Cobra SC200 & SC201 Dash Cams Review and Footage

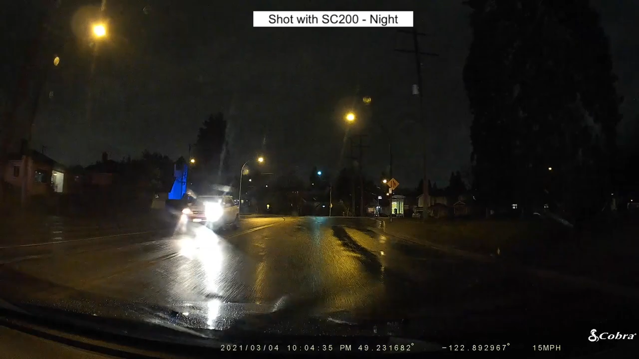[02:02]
over into another lane it'll give you a little a little play a little tune basically let you know what's going on there so the SC201 this one I would consider more of a modern looking camera and everything that you're seeing here mostly what you're seeing in the video here is footage that was shot with these two cameras and I've labeled them so that
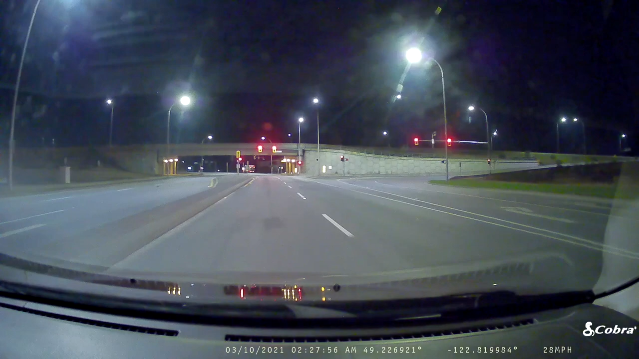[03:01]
this one has something called fleet management or a fleet management system which helps with security and that's for the in-cab monitoring so maybe if you was driving for uber a taxi or something like that that could be useful of course it's got the in-app notifications real time speed traffic light cameras that sort of thing and both cameras plug into your car with
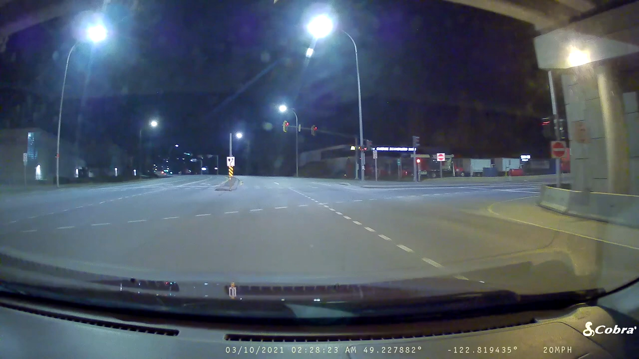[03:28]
the standard cigarette lighter adapter they also both come with an included